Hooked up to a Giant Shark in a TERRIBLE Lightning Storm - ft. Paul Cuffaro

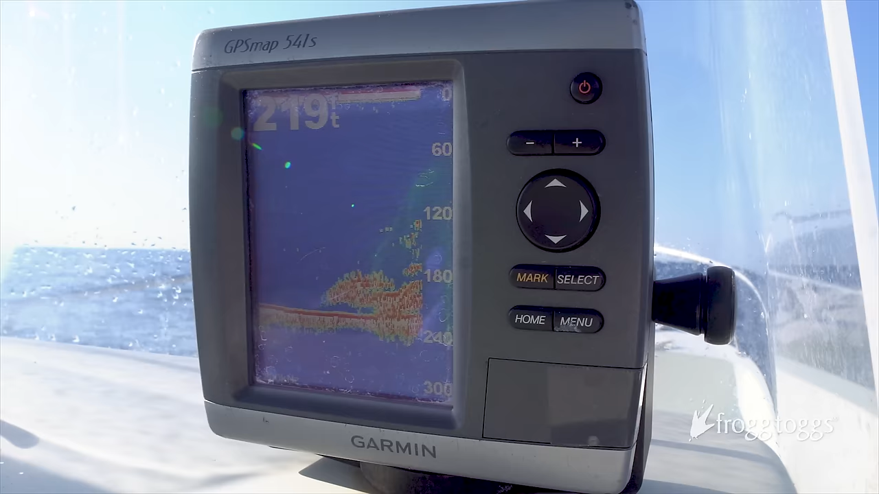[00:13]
Oh. 2 seconds. Wait, hold on. There's some right there. Hold on.